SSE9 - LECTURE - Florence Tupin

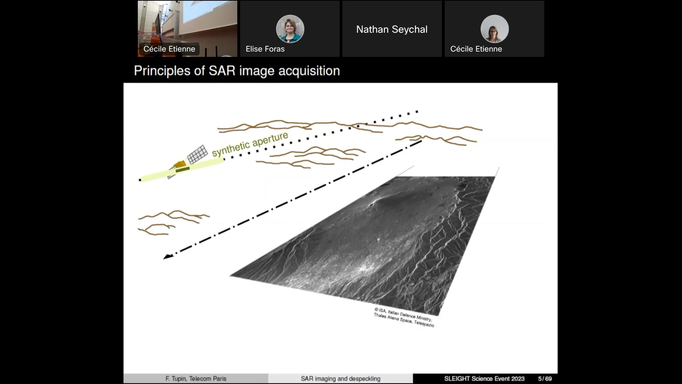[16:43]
Here, for each pixel, it does the power that is backscattered towards the antenna. Okay. So, that's the first kind of image. If you just have one image, you can just take the modulus, the magnitude of the complex field,
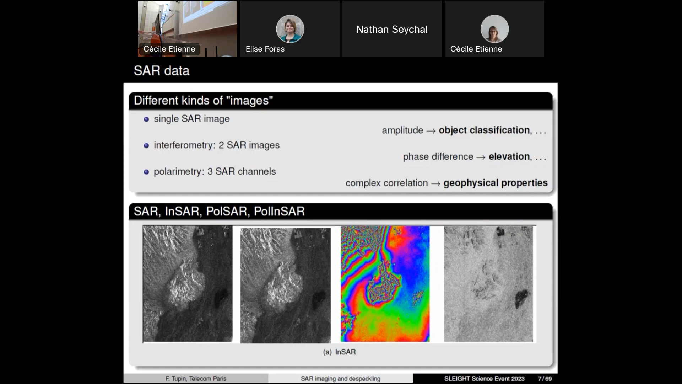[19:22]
But anyway, you have very accurate information about the elevation of the point. Another kind of image is the case where instead of just having one complex number for each pixel,
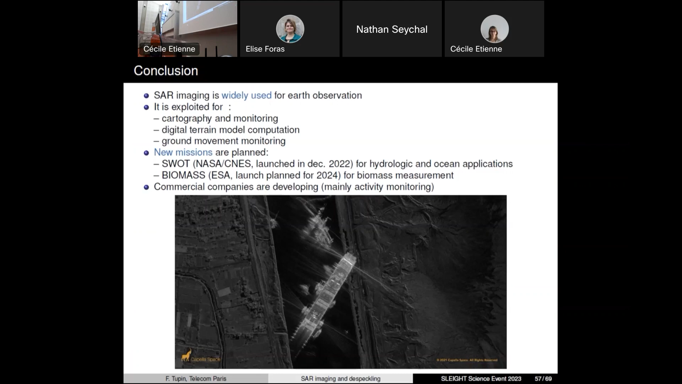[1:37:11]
So, you can see this SAR image. And why do you – well, it was very difficult to have an optical image because it was quite cloudy at that time, but you were sure to have a SAR image. And, okay, so the specular reduction is still a challenging topic.